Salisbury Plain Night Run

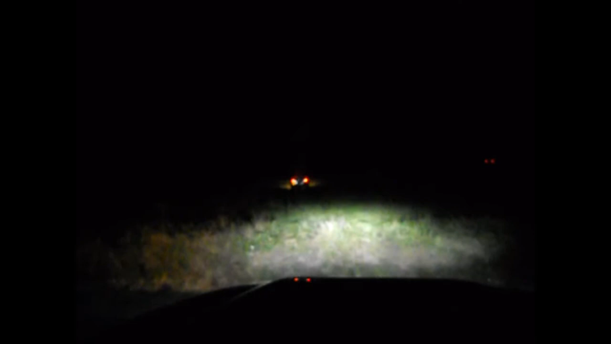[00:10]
It could be the military police. Not a land warden because it's not one of the new pickups they use.